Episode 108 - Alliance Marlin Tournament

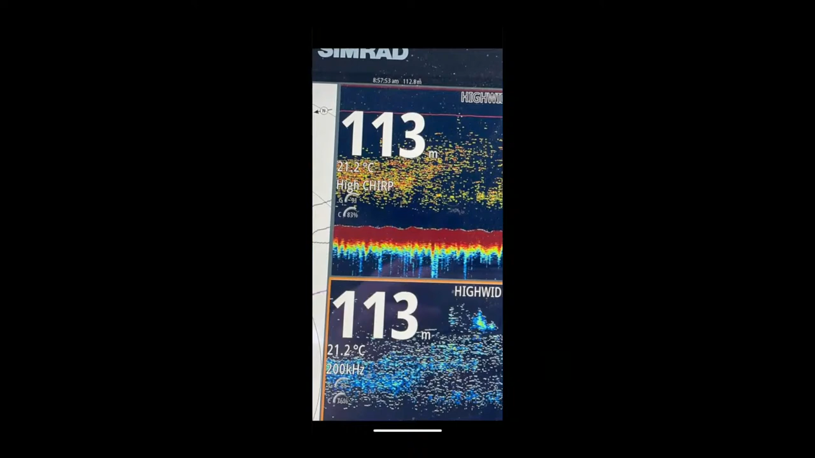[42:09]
On screen: water 21.2°C
Of, yeah, looking for marlin there. So, reasonable bait stacking up.